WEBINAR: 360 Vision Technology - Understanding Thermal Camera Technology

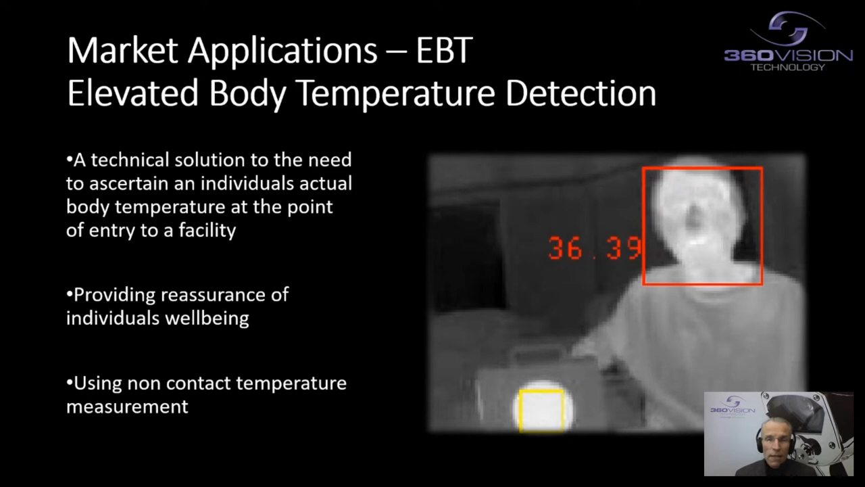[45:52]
So the yellow box on screen here is our fixed reference temperature. So you have the ability with thermal to actually compare a known temperature, we know exactly what it is, with the surrounding area. Of course this actually can be used in many, many different applications, not only with individuals, but can also be used in machinery.
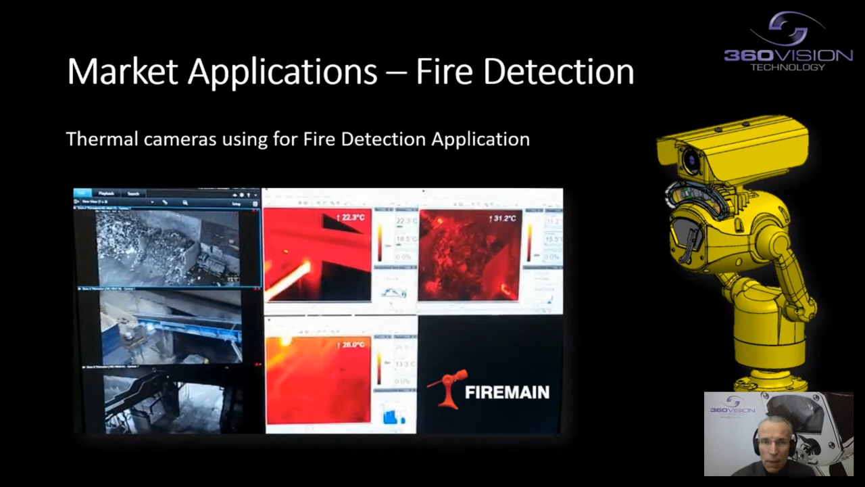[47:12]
A quick example here showing in a sort of waste process and we have a visual cameras on the left hand side, seeing waste processing bins, but on the right hand side, we're monitoring using thermal technology, the actual temperature of those as well. So again, another application which really does lead to, with all these different applications, many different shapes and sizes of products and also thermal sensors to actually meet those applications.
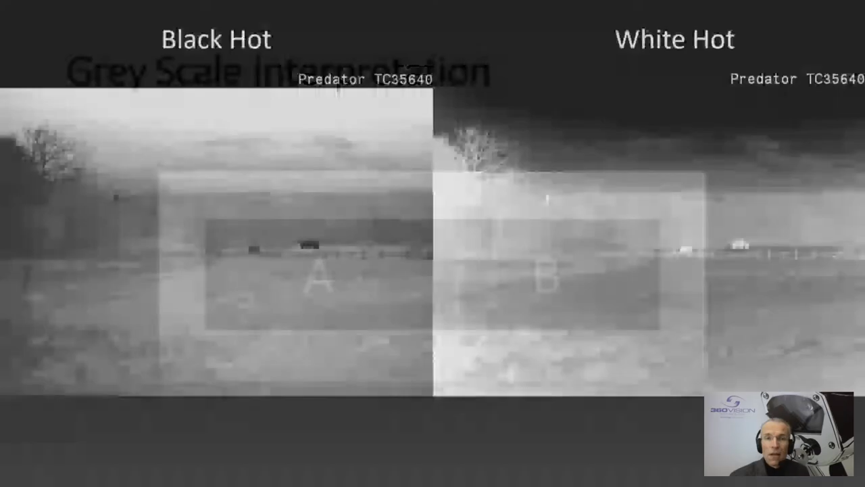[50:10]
which are just essentially black and white grayscales, you really can't rely on your human eye interpretation of whether you are genuinely seeing a target or not. And this is because of the example we've just shown you that a temperature presented within a certain range, you may interpret to be something different actually on screen becomes really important, particularly when you're dealing with background temperatures compared with your actual target, which could make that difference in certain parts of the world,
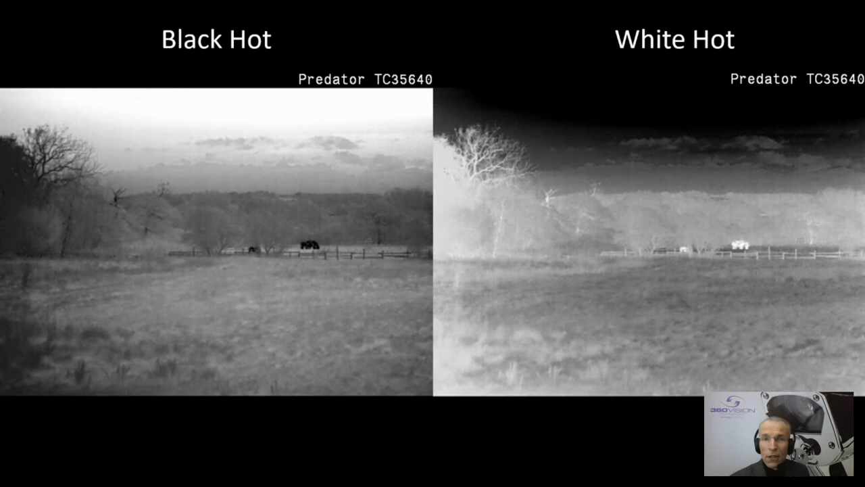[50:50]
and certain times of day, of course. So what we can do is apply to the thermal technology colour overlays, which you may have well seen examples of. And there are widespread in terms of what can actually be applied. So here we have some examples of what's known as fusion and rainbow.
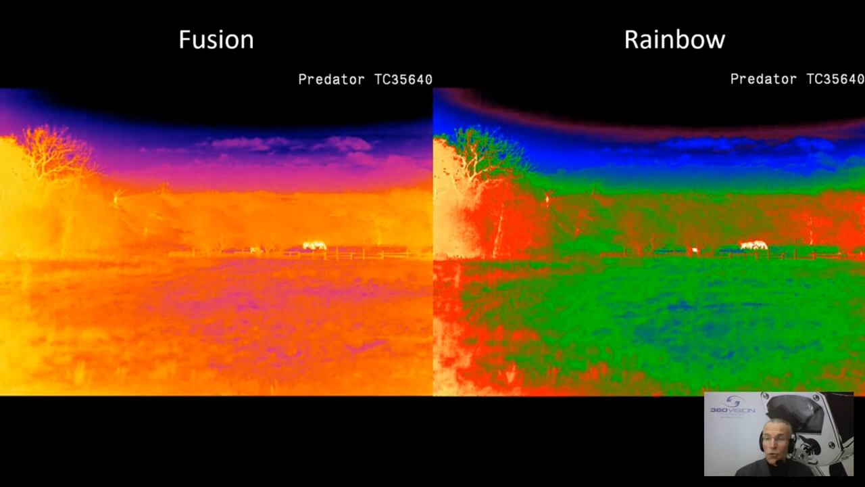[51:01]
And this is applying colours to the different bands of temperature suitable to an application.
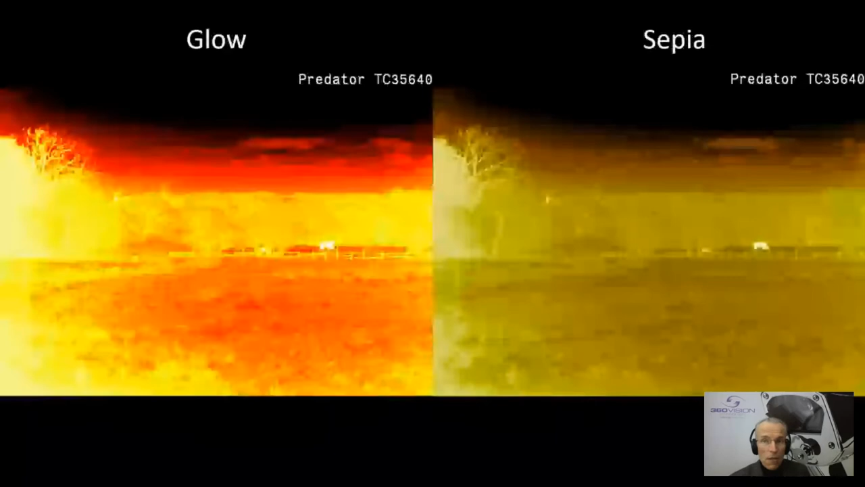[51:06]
So be it sticking with one particular shade, or actually mixing a whole series of those very popular on the rain on the left hand side, a very popular shade for applying in thermal. We can already see in this same image which we're applying,
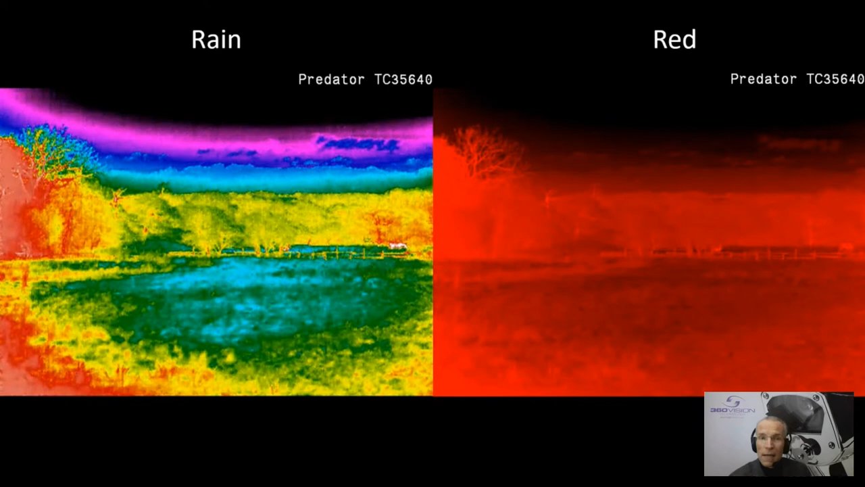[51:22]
the targets we might be interested in have disappeared in some of these shades, whereas others are actually standing out a little bit more obviously. Now one particular of use in security is ice and fire. So this is the one on the right hand side, and the ice and fire is really about tuning the thermal sensor to pick out the targets that we would be of interest, such as people.
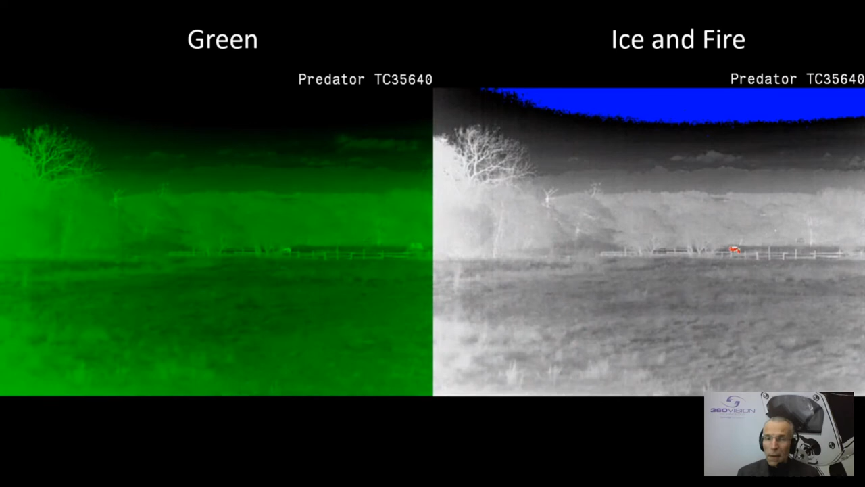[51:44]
So within that temperature range, perhaps highlight those in red, the same one it will actually highlight in blue, things that are actually colder.
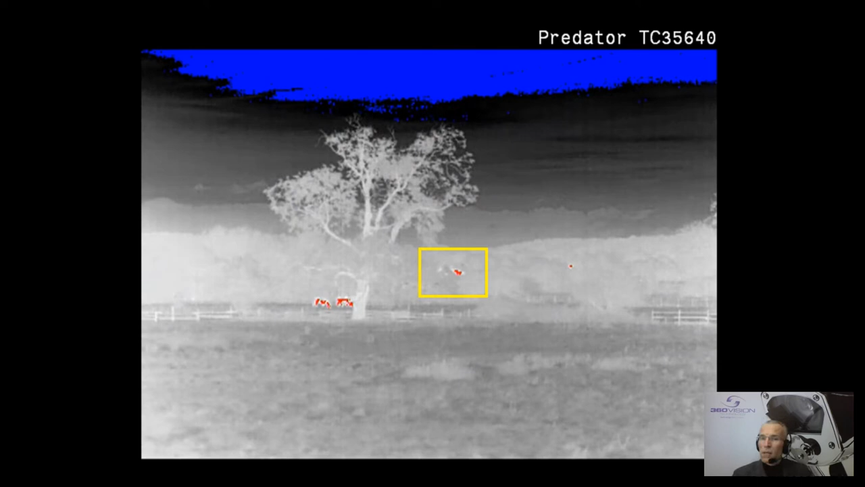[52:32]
Now the shape of those red dots at 150 metres, which clearly we can see their animals in a field, their horses or cows or something, we know they're not of concern to us. But to the right of the tree, we can see some further red dots, we don't know what those are. So we can now use the visual camera to go and take a look.
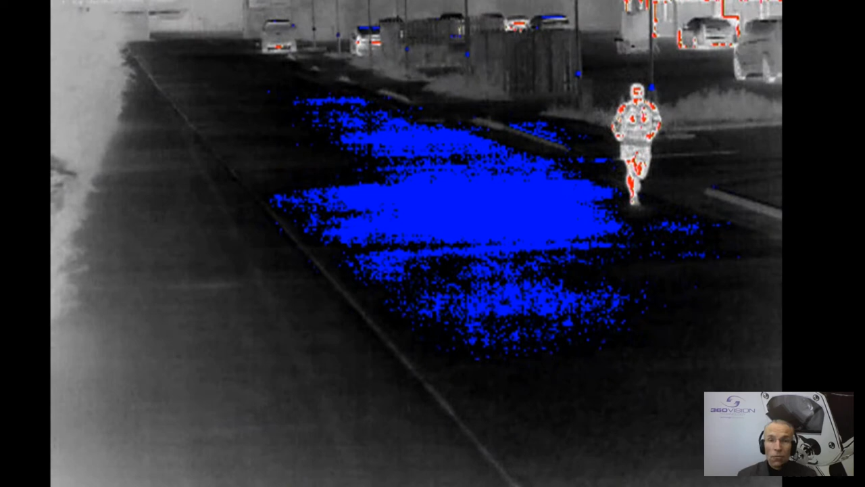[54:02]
Plus, you're also picking out in in the background, a few items of the building and cars that have been recently moved. So combining these two things together means that when I'm looking in an area which is a little bit more challenging, perhaps to actually pick out where there's an individual and a vehicle,
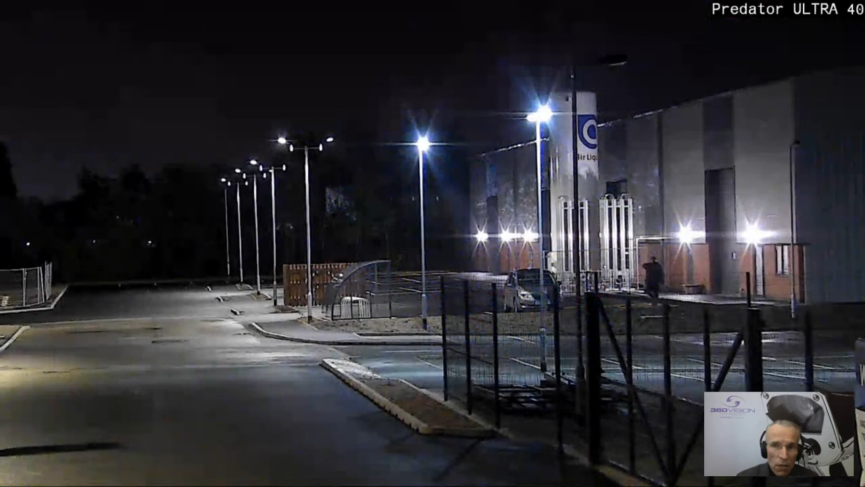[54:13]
the thermal camera really presents that quite nicely for us in terms of those, that individual, as we can see here to the right of the vehicle, which has been recently moved.
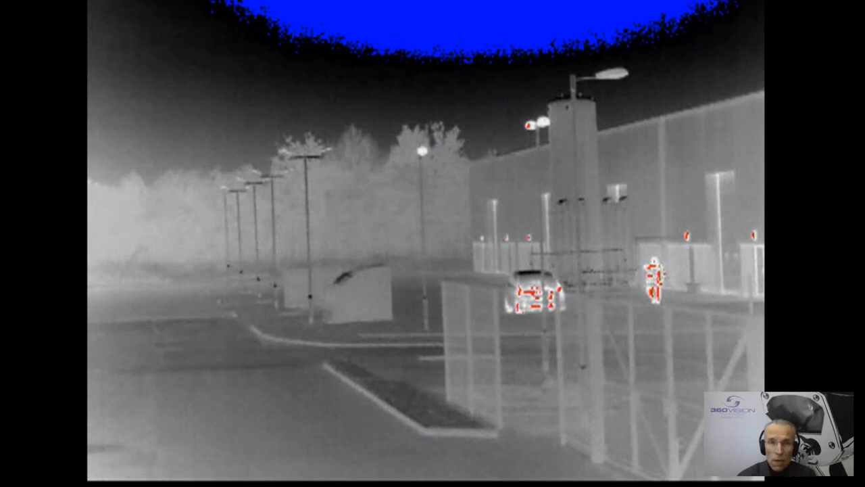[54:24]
And if you didn't need another example, here is one, you know, without any IR illumination looking across this fieldway, it's very dark and sort of noisy image.
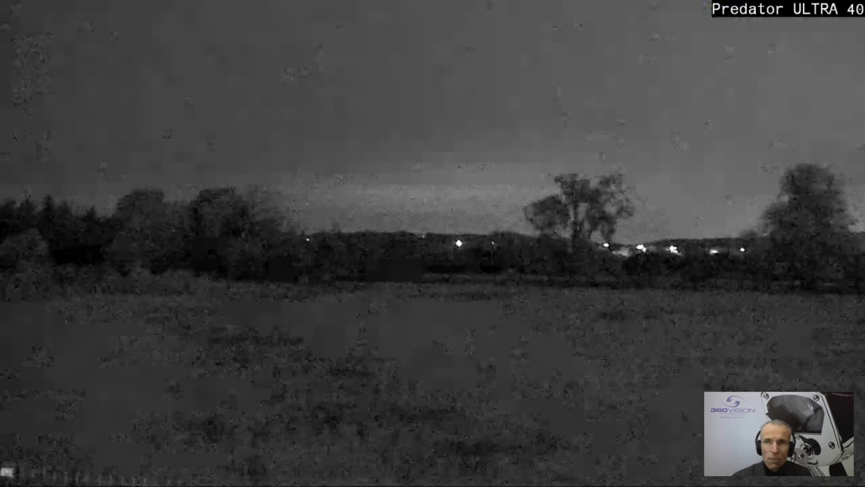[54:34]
But we can turn on the IR and we can zoom in, and we can pick out targets within the range of the actual camera without any trouble at all. However, in this particular image, what we are not seeing is beyond those bushes in the middle of the screen, where the thermal image is telling us there is actually someone hiding.
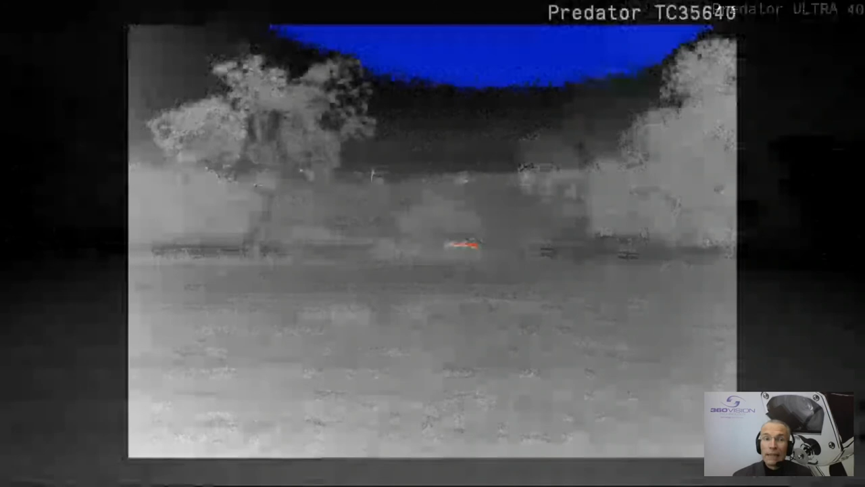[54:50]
In this case, it's just the animals. But of course, it could be someone in those bushes and the thermal camera is picking that thermal signature out from that location.
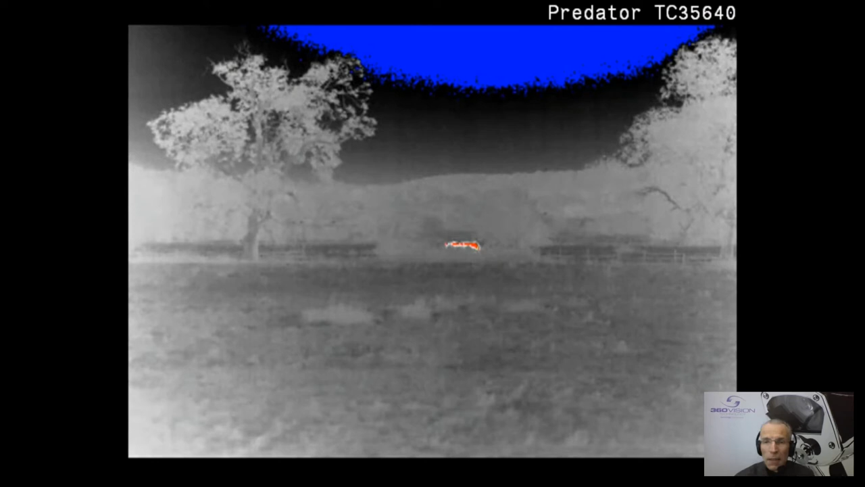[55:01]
So hopefully that really kind of demonstrates that combining of bringing thermal together.